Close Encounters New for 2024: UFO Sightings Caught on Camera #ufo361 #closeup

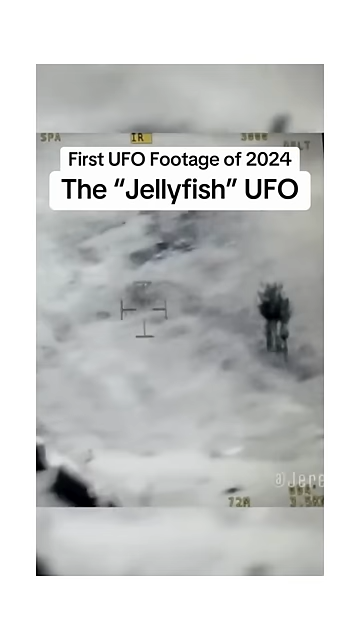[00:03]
in thermal. It was filmed on a weapons platform.
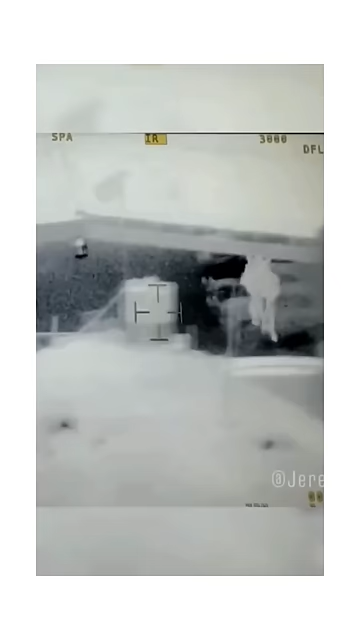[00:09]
You see that there's a dog there. See the animals are black.
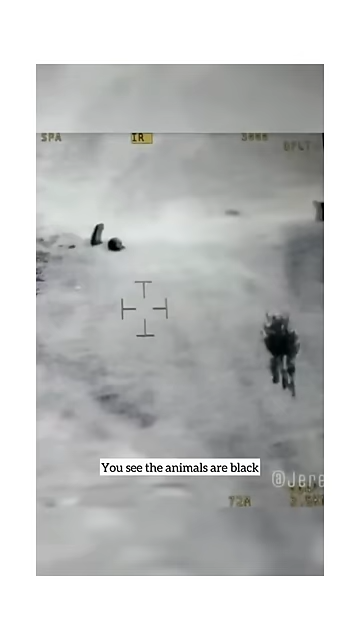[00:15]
I'm assuming this is black hot. You see the object just went to white, and you'll see it going from white to black, white to black.
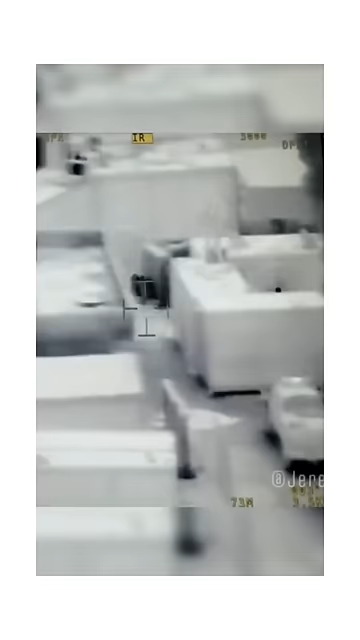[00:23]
And that's basically showing the heat differential. So it's going like hot and cold, hot and cold.
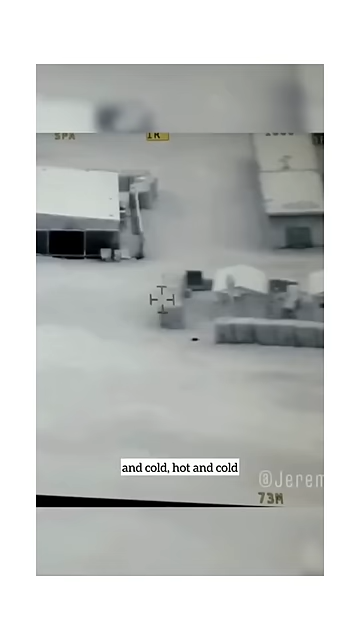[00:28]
The problem was the optics platform was jammed.
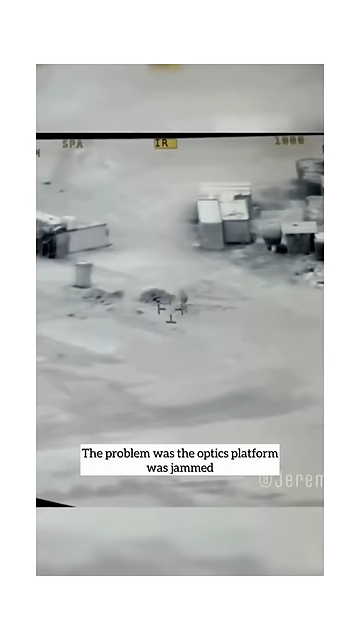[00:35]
These individuals who target with these platforms,
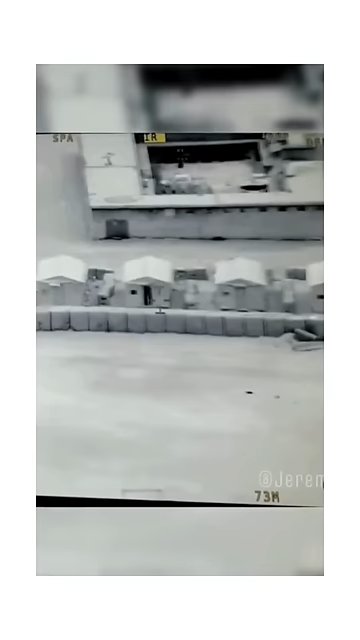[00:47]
I was able to find direct eyewitnesses and corroborate that this event did happen. When individuals would target in on it with the optics, the way it was described,
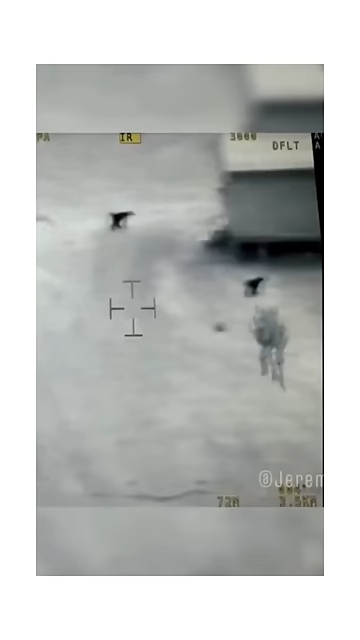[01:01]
each of these hanging things, they were stiff, like they weren't moving. They had geometric form, like scales, what was said to be scales, like an armor.
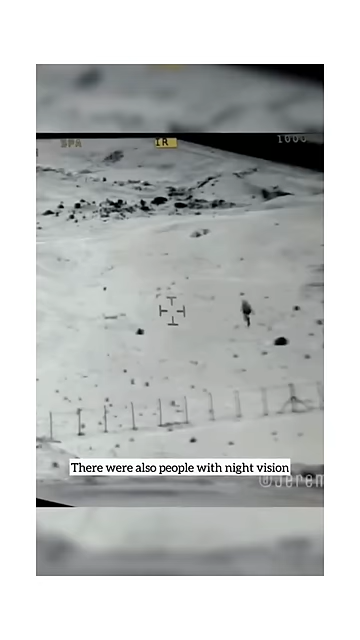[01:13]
There were also people with night vision who were out and they were tasked to go look for it, couldn't see it on the night vision, only in the thermal spectrum could it be seen.
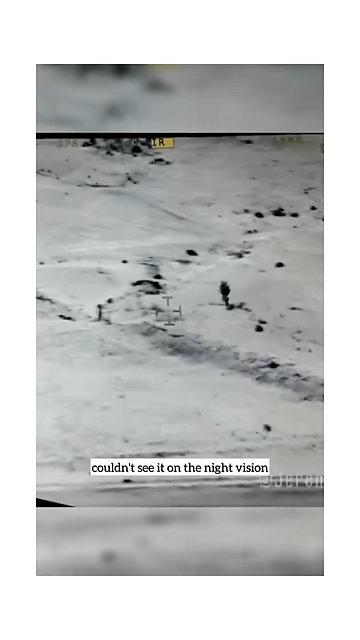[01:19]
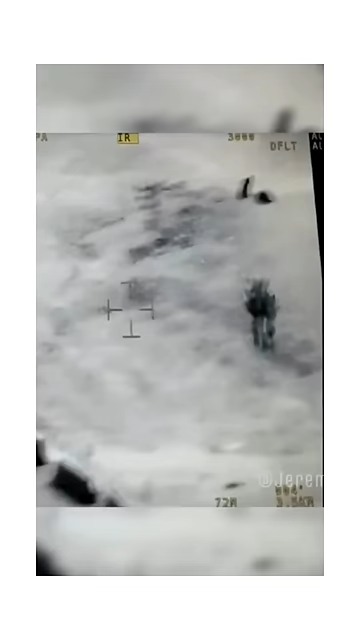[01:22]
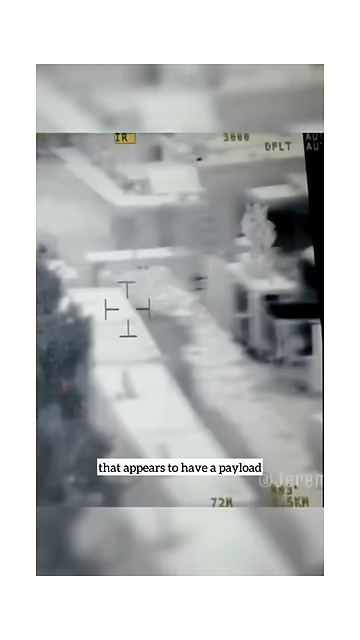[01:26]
But anything that looks like that appears to have a payload, that's a big deal. It could be dangerous, so these are high priority. But what happened is there were
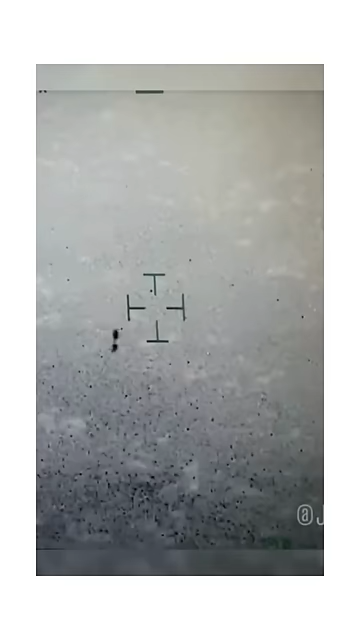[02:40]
This is when that same object, a jellyfish UFO, goes out over this lake.
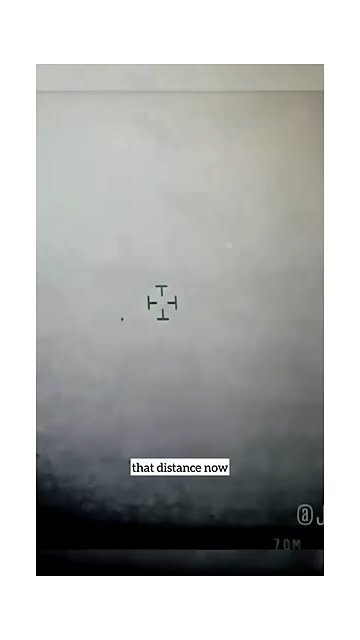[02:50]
You kind of get an idea by that distance now how far these optic systems can reach. When it gets to that point where it's over the water,